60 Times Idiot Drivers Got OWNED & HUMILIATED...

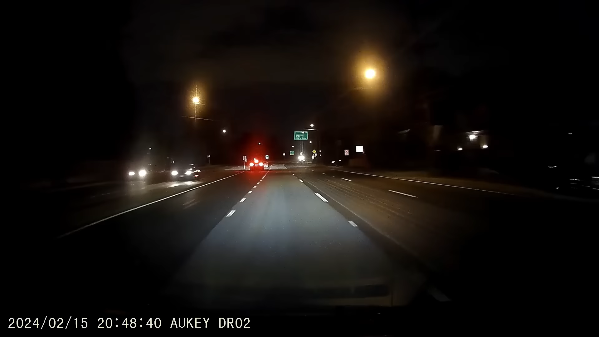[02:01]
Behold, Maryland at its finest. Not drivers. Jesus Christ! The Silverado truck decides to make a smart move only to graze another car. What a moron.
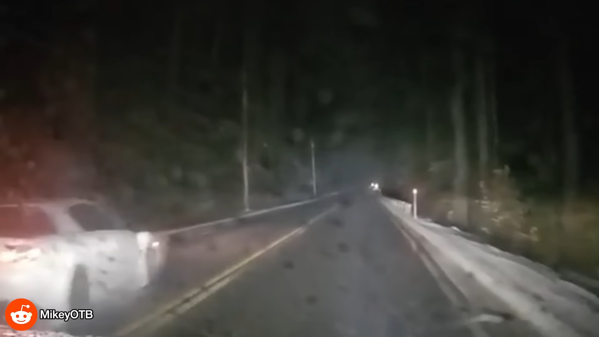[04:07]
A freezing rainstorm couldn't stop this idiot from taking their chances with an overtake.